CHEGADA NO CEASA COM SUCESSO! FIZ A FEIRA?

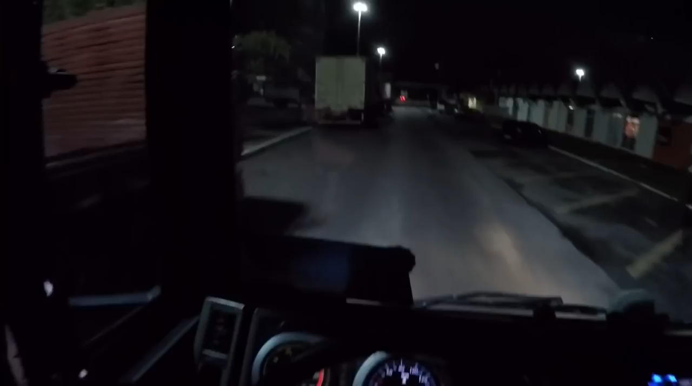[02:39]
Só encostar no box ali agora e
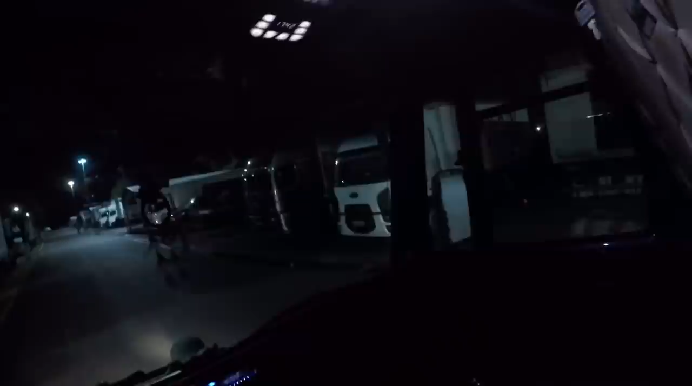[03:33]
Aí que eu errei. Aí. Ninguém espera também, né? Vendo que eu tô dando a ré. Errei, tio, lá naquele lá.